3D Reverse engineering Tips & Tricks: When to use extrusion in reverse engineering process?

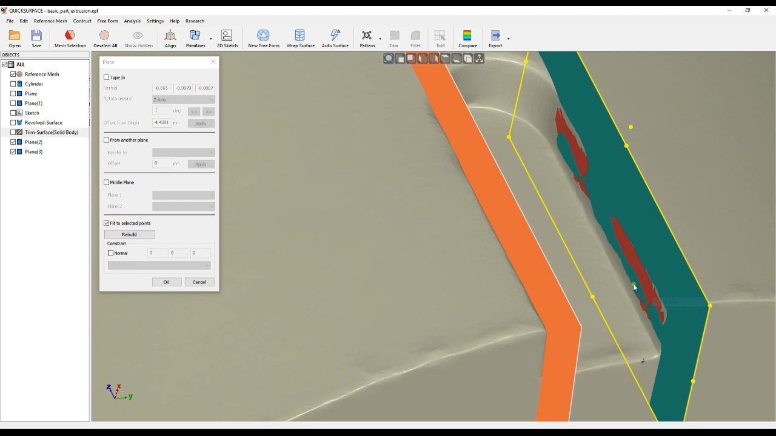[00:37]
a plane also on top of this you just get this selection
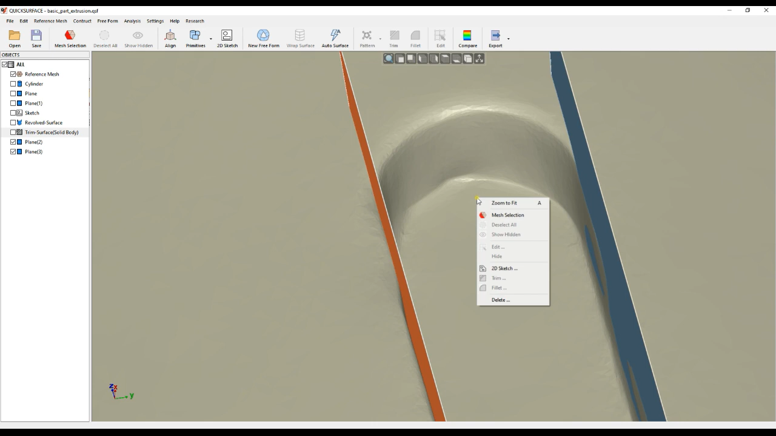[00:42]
and you create cylinder somehow
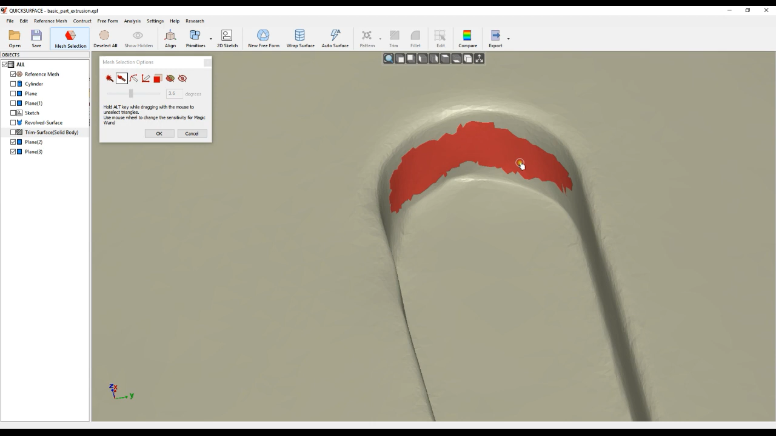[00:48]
I fit cylinder the problem now is that this is not good
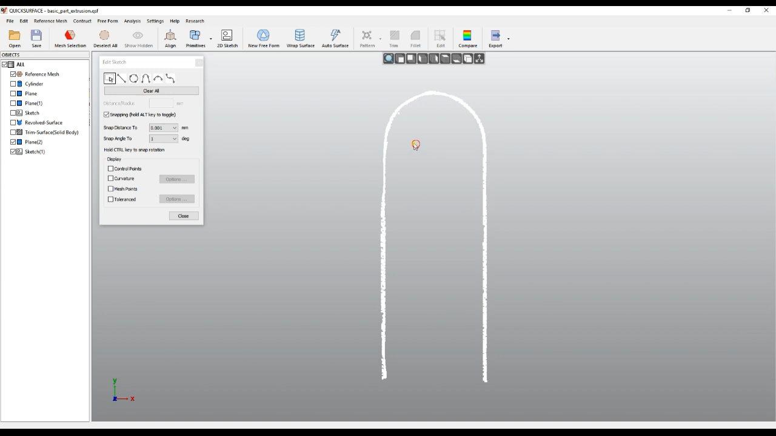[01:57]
will create my sketch with the shift key I extract these lines will
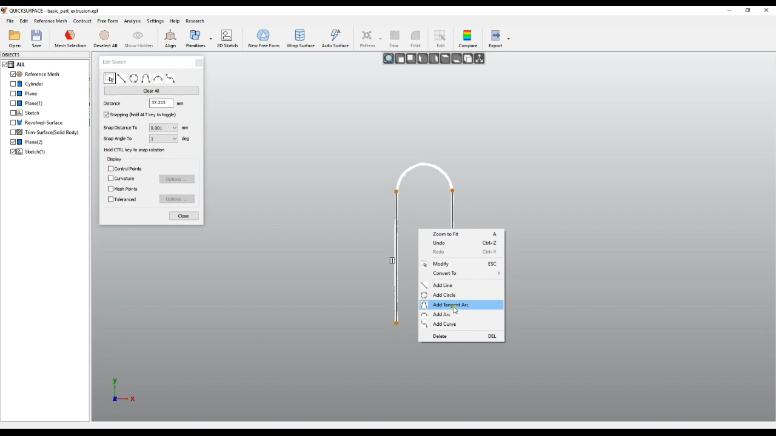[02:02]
create quickly a tangent arc here controls
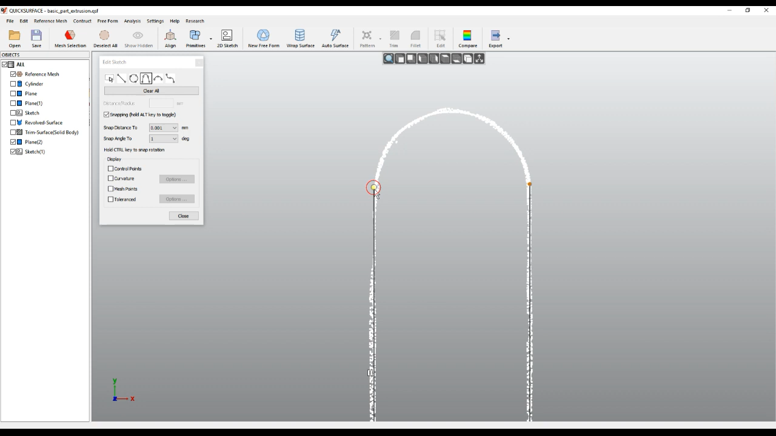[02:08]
it pick these two points this looks good
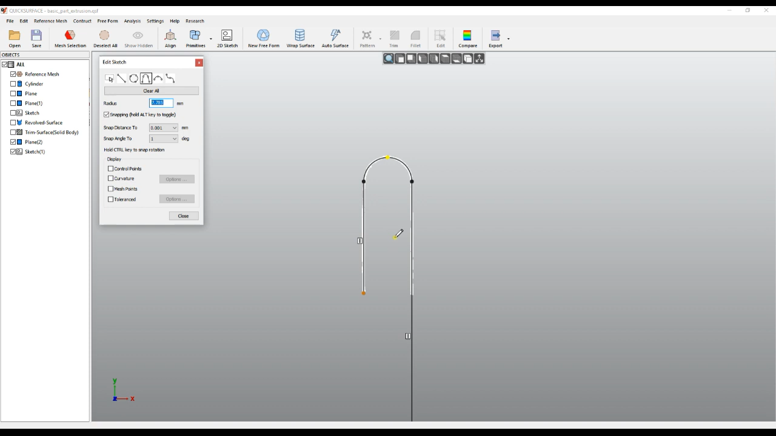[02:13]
I will modify now the the lines and if I show the mesh points
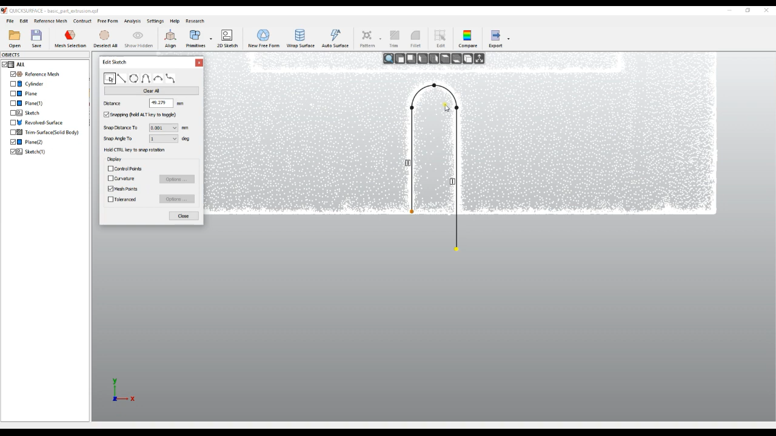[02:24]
I will just create this a little bit more and we'll close this shape and I press close so this is how it looks now and